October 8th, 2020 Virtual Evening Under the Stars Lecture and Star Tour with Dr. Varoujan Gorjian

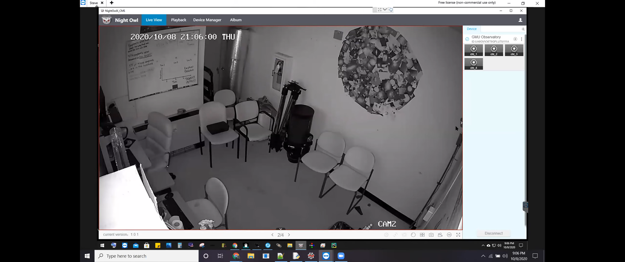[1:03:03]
So if you are a student who's doing research observing, this is the small room you will spend most of the night in. So we have two computers in the room. So one in the middle leftish corner. So that's the one we're currently connected to now. That's the main computer we use. We can steer the telescope, operate the telescope, take pictures, all using that one computer. And then we have a second computer just below that.
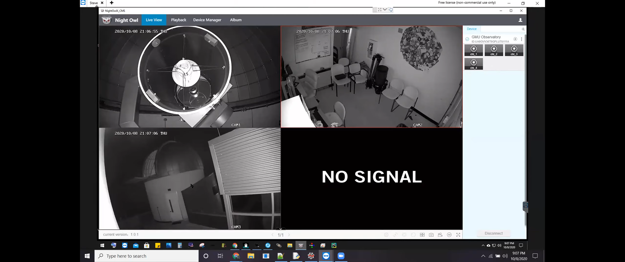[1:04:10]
And then in the bottom left, we have an outside view of our roof and dome. So for a bit of a size reference,
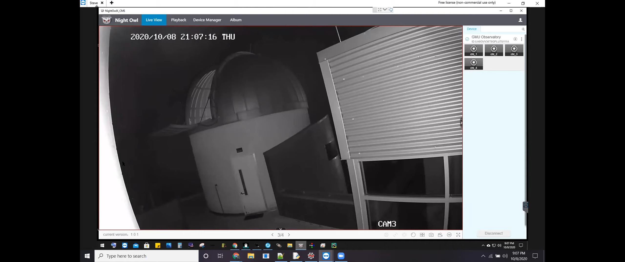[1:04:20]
that door frame is about 6.5 feet tall. And we can see that the shutter is open on the dome, and we can look out and peer into the universe. And lastly, and certainly not least, we have our telescope.